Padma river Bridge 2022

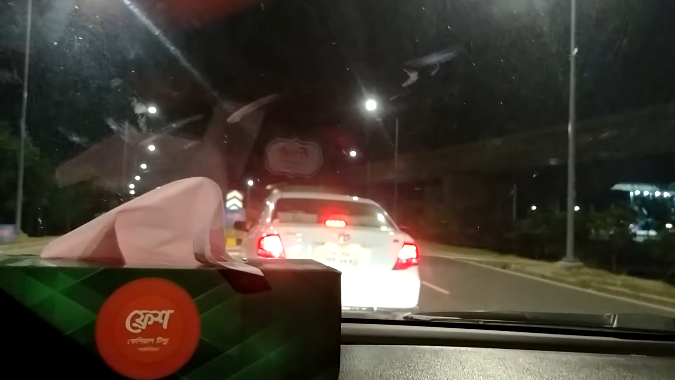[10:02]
হ্যাঁ বামে চলুন, ডানে কে ব্রিজের ইন্ডিকেটর দেওয়া, বামে চলুন।
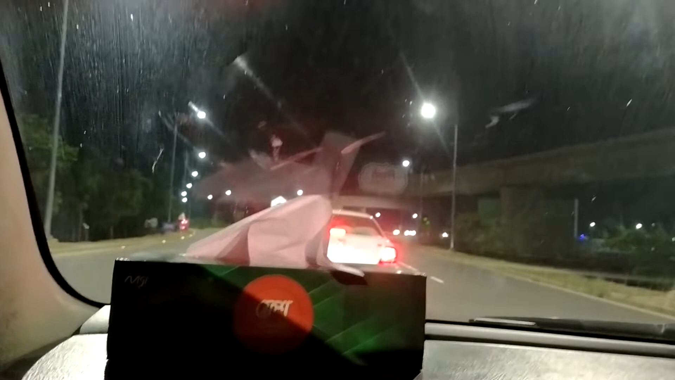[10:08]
বামে যেতে হবে না তে যে ডানে যেগুলো গেল কোন দিকে যাব কি জানি এখন। বামে চলুন কেন লিখলো, না আসলে তো বোঝাই যায় না হঠাৎ করে প্রথম না দেখি চলুন।
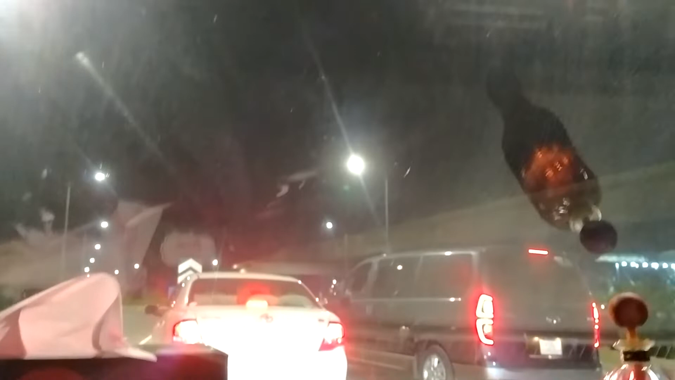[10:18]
এটা কি জন্য দিল আর বামে চলুন তো সবই নতুন হেন পা,
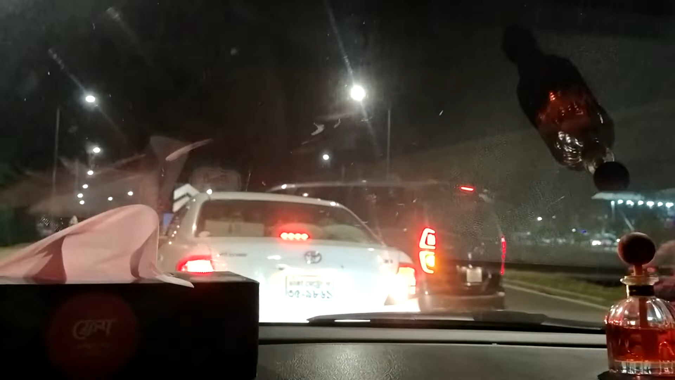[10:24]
আমি তো কেবল নাই লোক নাই, এর লোক থাকার কথা না, লোক না থাকার বুঝব না কোনটা বামে কই আর ডানে।
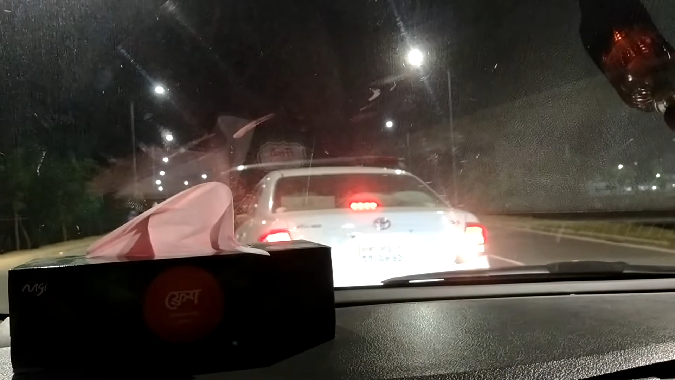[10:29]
না আমার কাছে মনে হচ্ছে যে এখান দিয়ে বামে দিক ঘোরা যাবে।
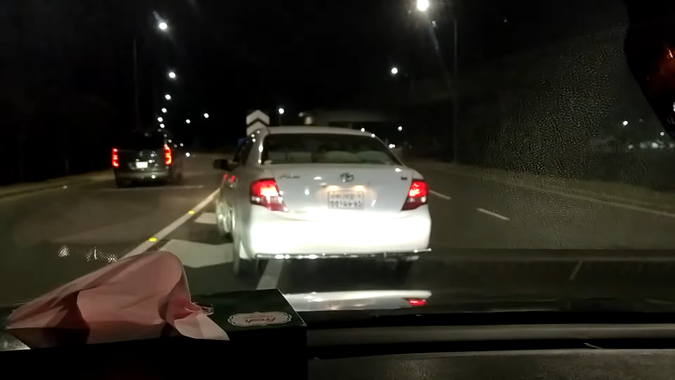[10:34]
আচ্ছা দেখা যাক মাসুদ ভাই কি সিদ্ধান্ত নেয়, মাসুদ ভাই সিদ্ধান্ত অনুযায়ী আমরাও নিব। হ্যাঁ বামে যাচ্ছে মাসুদ ভাই, চলেন আমরাও যাই।
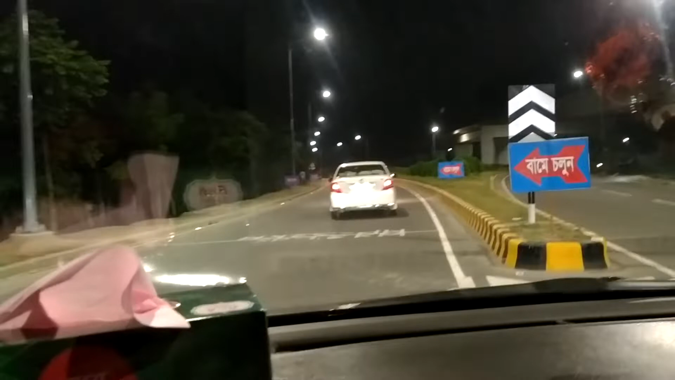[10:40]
আমাদের সামনের গাড়ি যাচ্ছে একটা মাসুদ ভাই, মাসুদ ভাই যে ডিসিশন নিছে আমরাও সেটা নিব ইনশাল্লাহ।
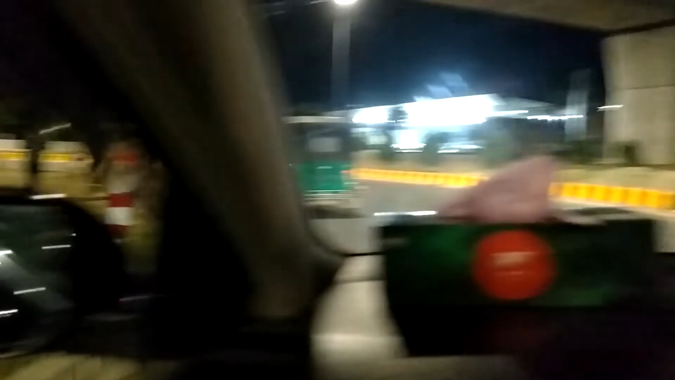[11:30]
আমরা এখান দিয়ে ইউটার নিছি, ইউটার নিয়ে গাড়ি ঘুরাইলাম।
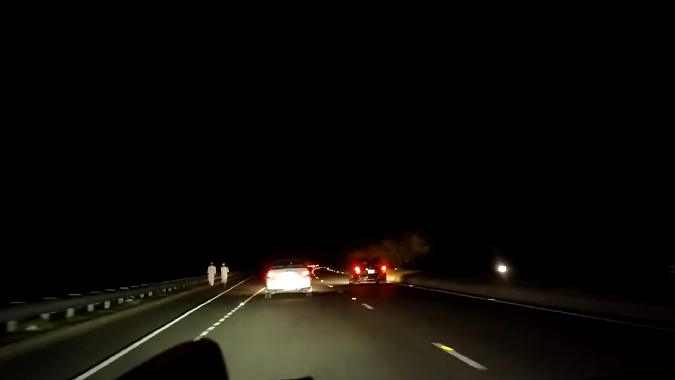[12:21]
শরীয়তপুরের ভাঙার রাস্তা এটা, শরীয়তপুর ভাঙার রাস্তা, অর্থাৎ আমরা এখান দিয়ে আবার ইউটার নিতে হবে। দাঁড়ান এখানে দাঁড়াইছে।